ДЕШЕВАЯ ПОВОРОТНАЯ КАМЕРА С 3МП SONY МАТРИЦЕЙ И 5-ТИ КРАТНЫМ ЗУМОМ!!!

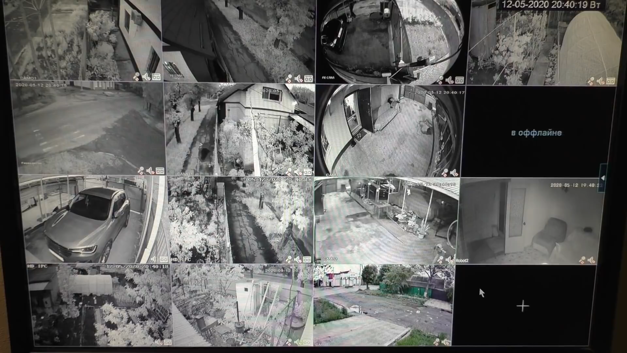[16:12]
Данная камера, видно, что настройка перехода в черно-белое изображение в ночную картинку смещена в сторону еще меньшей освещенности.
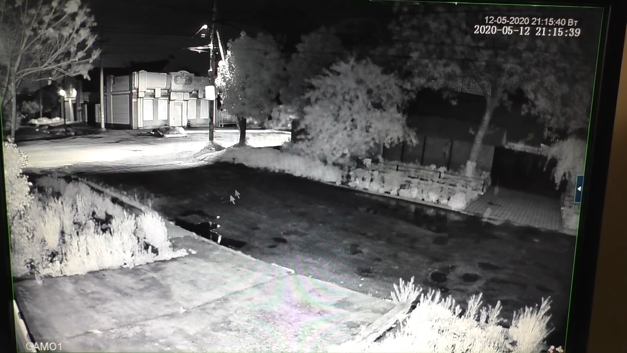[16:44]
Вполне нормальная ночная картинка, чистая по всему периметру. Нету засветов, немного проблема, конечно, с автофокусом имеется. Фокусируется вот в данный момент камера далеко, рядом предметы не сфокусированы. То есть тут надо уже смотреть, или же если что-то будет рядом стоять, камера будет фокусироваться на данном объекте, или же немного зумом вот подтягивать фокус. Вот сейчас она сфокусировалась рядом на вот этой площади. Вот тут вот. Дальше видно, что размыто. Ну, такая вот работа камеры. Если приблизить зумом далеко,
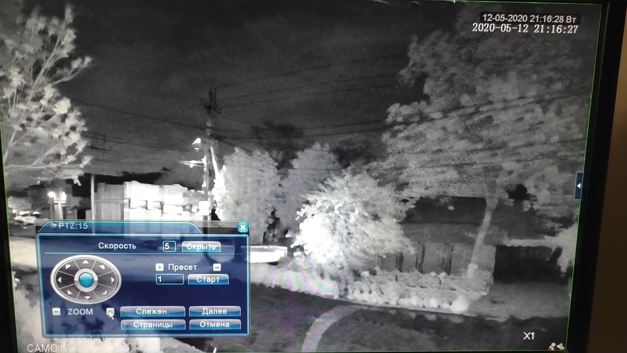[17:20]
вот при ночной картинке, то никаких помех не появляется. В общем-то, на максимальном зуме картинка остается равномерной, без всяких вопросов. Автофокус, конечно, притормаживает немного, желательно, хотелось бы, чтобы он побыстрее работал. Но вот даже на максимальном зуме в ночном режиме он отработал нормально.
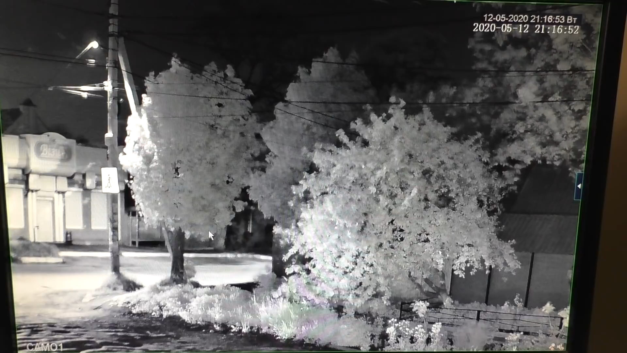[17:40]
Кстати, видно по деревьям, по всему этому делу, что очень мощные, яркие ИК-светодиоды установлены на камеру. И далеко она видит, и видит в черно-белом режиме с помощью данных ИК-светодиодов. Также имеется регулировка яркости, контраста и всего остального при ночном режиме.